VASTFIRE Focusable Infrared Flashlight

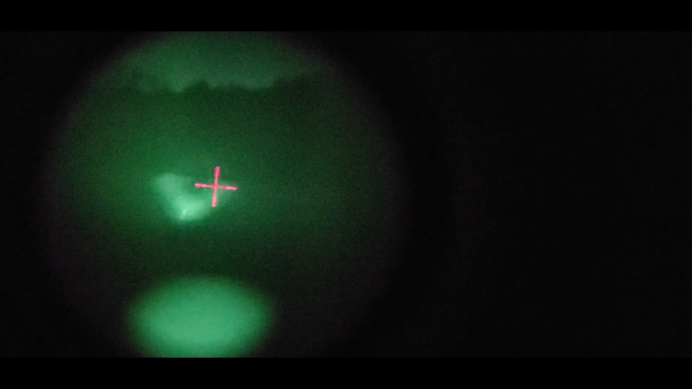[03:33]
this thing is insanely bright you can see the beam there and it's got a lot of spill around the edges you can definitely make out that tree line over there is about 200 250 yards away let me zoom it out it's just putting out so much it's hard to get it to focus
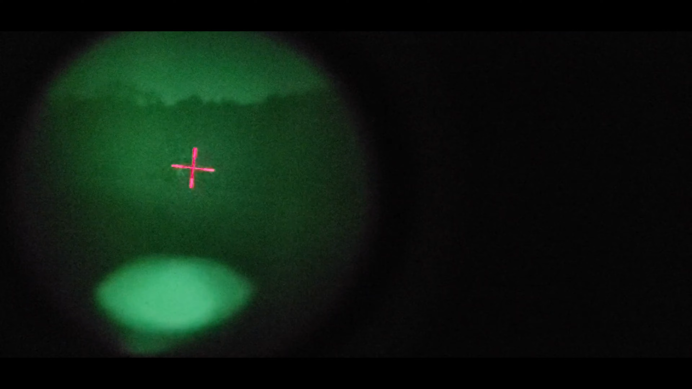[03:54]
slowly zooming it in you can see the flood on it as i'm zooming it you know in there we go you can see the pattern of the led the shape of it let's move it around a little for you here
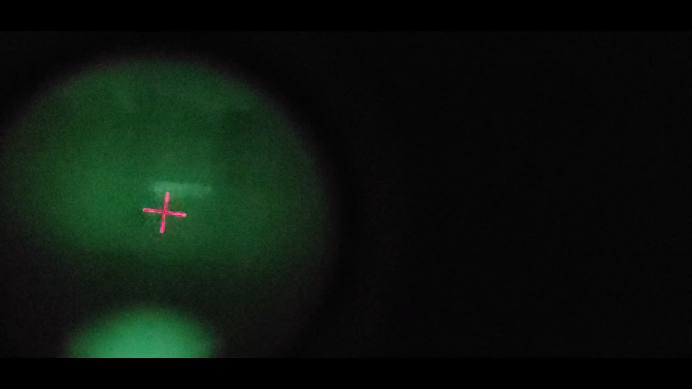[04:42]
it justice I can look through the night vision scope and see everything really well if the camera tries to correct for everything this doesn't do a real good job of it I think
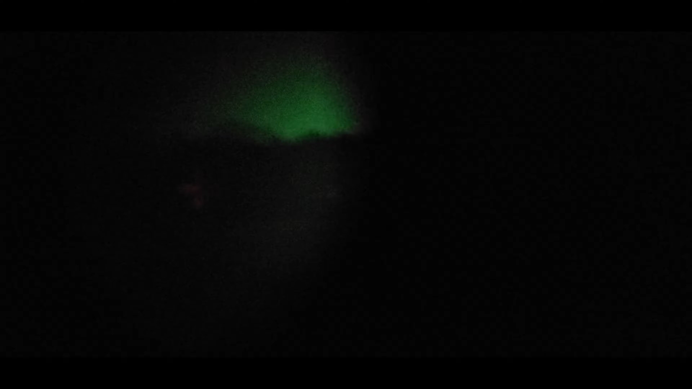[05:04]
you get you guys get the idea
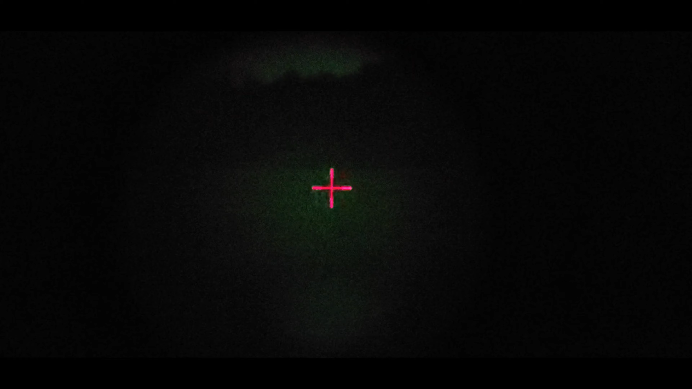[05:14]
so it puts out a ton of light if
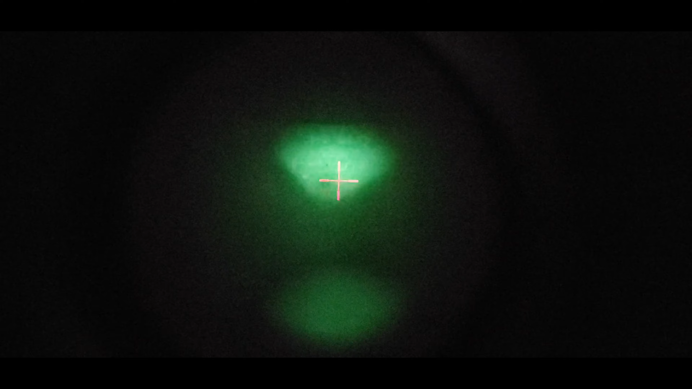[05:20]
you got a any kind of night vision need something you know a little
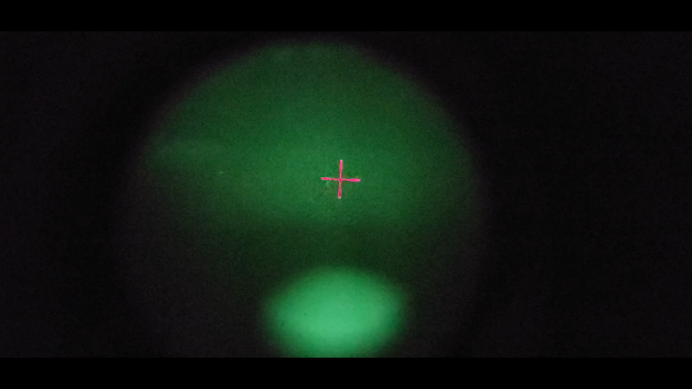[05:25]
extra reach out there some it's a definitely a great option for it
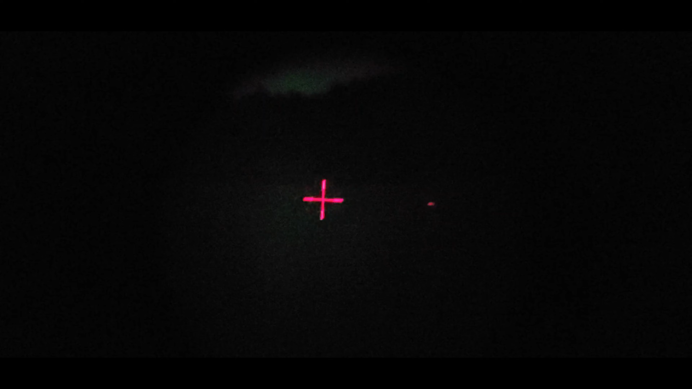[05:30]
I've been using it quite a bit on mine and let me turn the illuminator on this that's on the built into the side
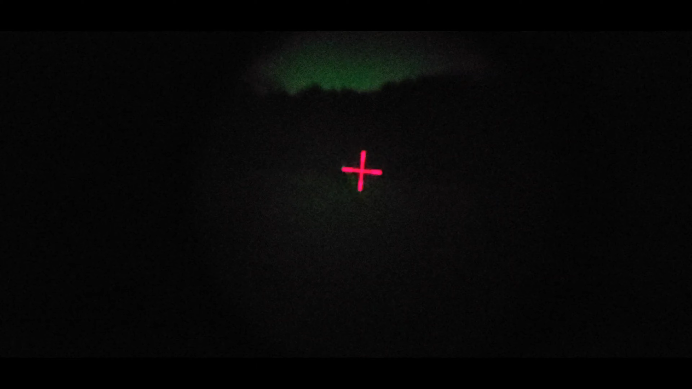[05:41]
of the night vision can I see it it it works okay it just
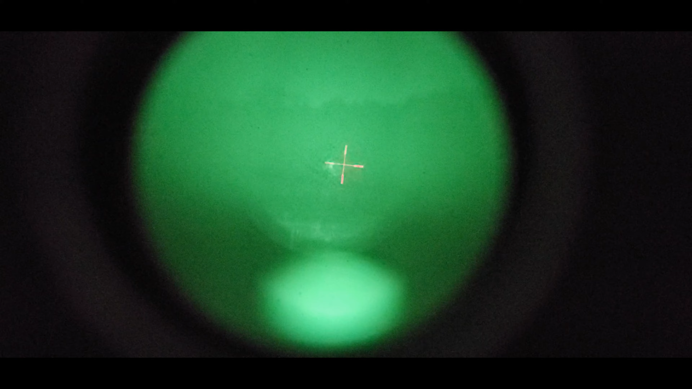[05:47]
kind of washes everything out I'm not really sure if there's something wrong with it or what this is an older Firefield night vision scope and it's worked pretty decent haven't really had any problems with it and it's definitely a budget one you can get it for a few hundred bucks off Amazon it's been a decent scope anyway guys yeah if you save you get some night vision definitely check out this illuminator and say it'll it'll definitely light it up for you
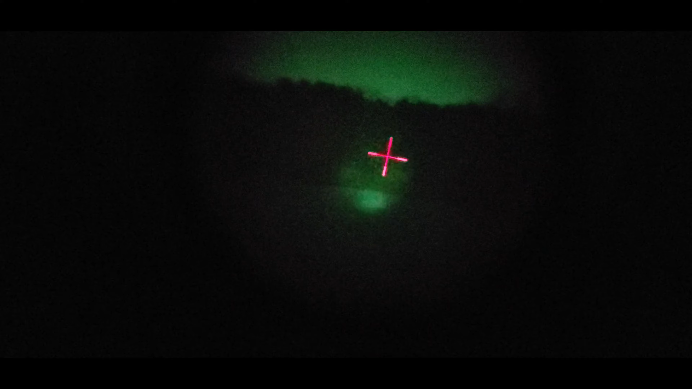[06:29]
there we go that's pretty good alright guys link will be down in the description like normal